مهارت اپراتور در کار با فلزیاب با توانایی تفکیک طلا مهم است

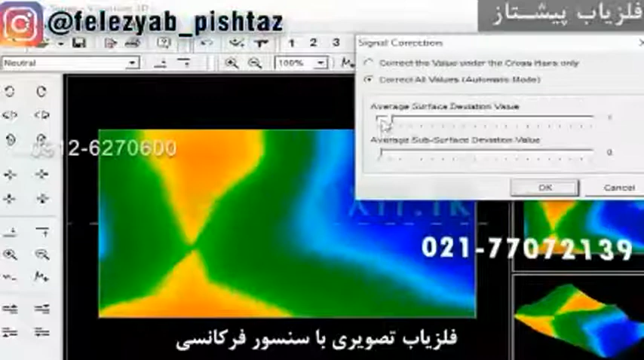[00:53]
و هرچ چه بروی سیگنال ها در لکه سرنگی ها پیاده بکنی تا بتونید هدف اصلی و غیر اصلی تشخیص بده این کار اوپراتوره که این عملیات انجام بده ببینه در اونجا
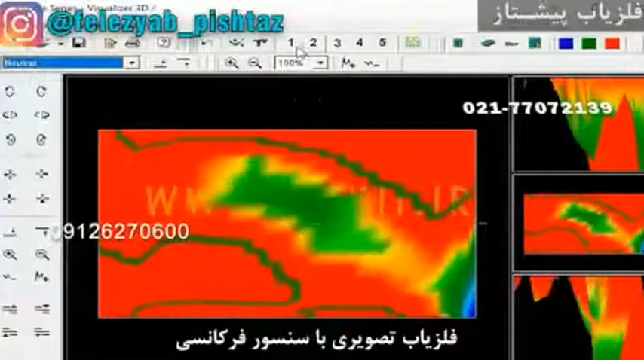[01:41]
برابر همون عدد ویدیو های و ترشورد ست و هش اون اوپراتوری میتونه تو سحنه اصل
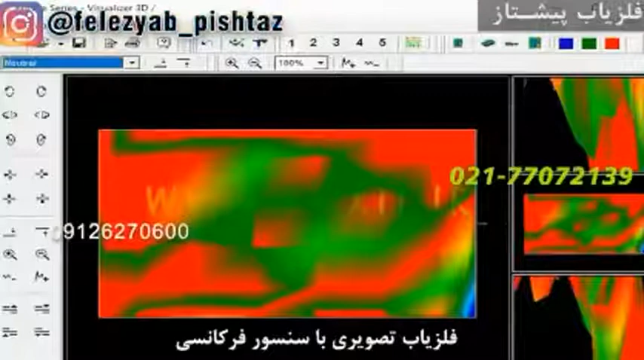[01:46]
کار مرکز هدف ها درست تشکیص بده که اون سیستم توانایی عملیاتی رو داشته باشه و اوپراتور
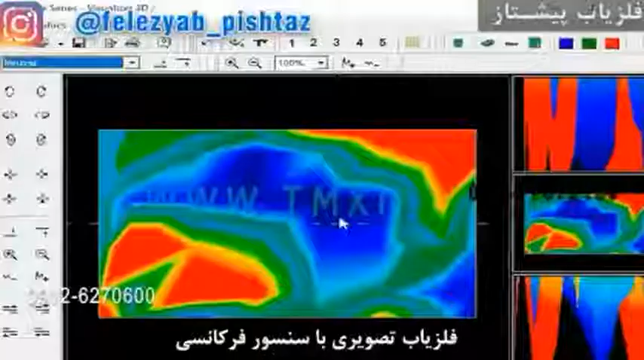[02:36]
ها باشه از دسته تصویری ها باشه یا از دسته آنتنی ها باشه ولی در شرایط تفکیک و جداسازی در زمان تمرین اوپراتور